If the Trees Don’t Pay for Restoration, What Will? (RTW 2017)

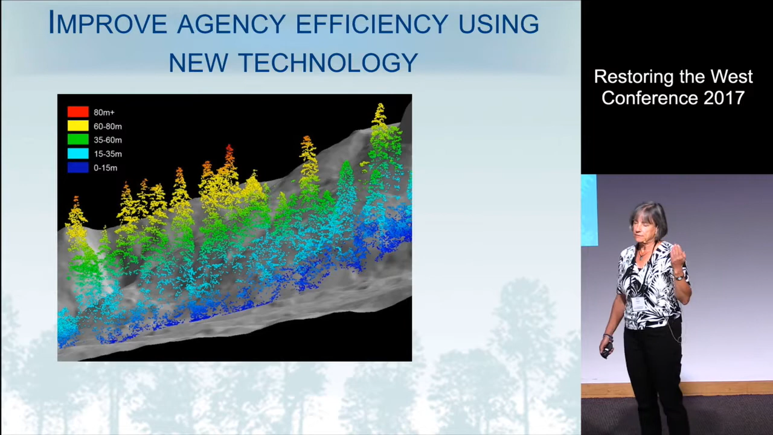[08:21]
you get better volumes and better structural information, and that can actually carry through all the way to the contract. And from an industry standpoint, figuring out what kind of volume you're dealing with for your contract is incredibly important and made more accurate. In addition, technology such as drones can
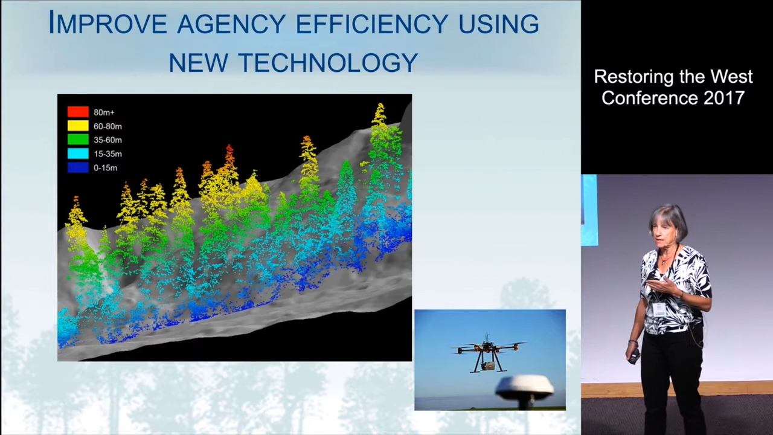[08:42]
be used while you're cutting in terms of monitoring what's cutting so you have less pressure on your staff, as well as post-implementation monitoring to get at some of your ecological responses, the Forest Service is lagging behind other public agencies in developing a policy as it relates to the use of drones in its operations.